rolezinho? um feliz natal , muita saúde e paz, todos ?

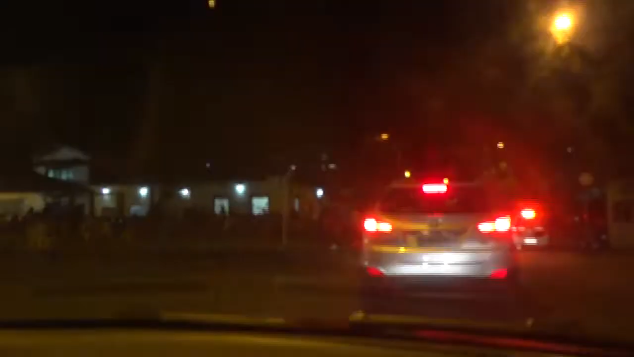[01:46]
área do ponto final, chama, esse barzinho aqui, chama bar, ponto final aí, ó,